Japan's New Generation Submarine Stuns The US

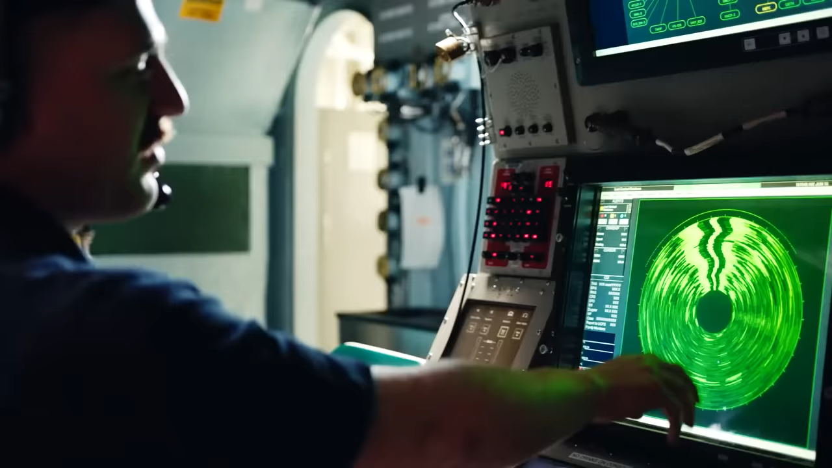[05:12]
This equipment will improve the ability to detect and track underwater targets.